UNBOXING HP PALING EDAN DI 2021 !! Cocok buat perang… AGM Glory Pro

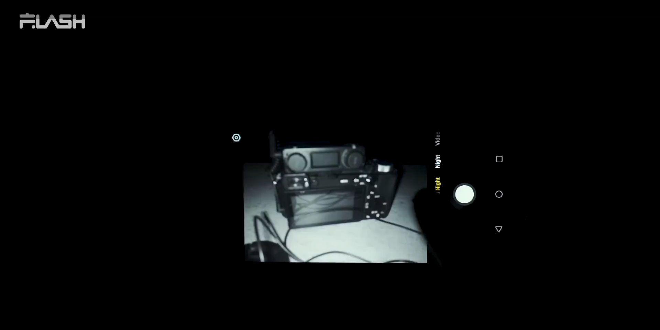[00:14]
Punya kamera infrared night buat liat dalam gelap. Punya thermal imaging camera mirip kayak matanya Predator. Sampai speaker terbesar untuk sebuah smartphone.